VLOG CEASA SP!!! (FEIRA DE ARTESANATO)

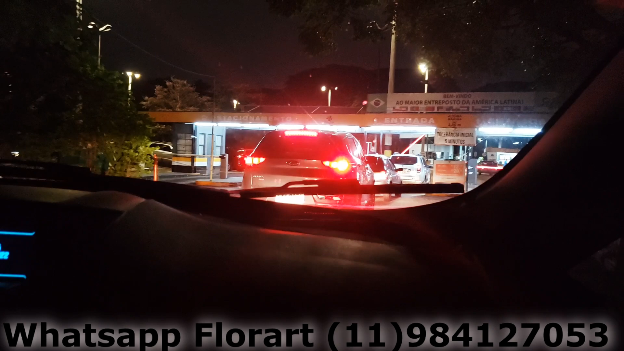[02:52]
Carros de passeio. Tem o portão 3, que é para caminhões, para carga e descarga, e tem os outros portões também. Mas o ideal é o 4, certo? Que é o portão para automóveis, né? Carros de passeio. Você passando pela guarita, logo em frente ali você já vai ver os caixas, né?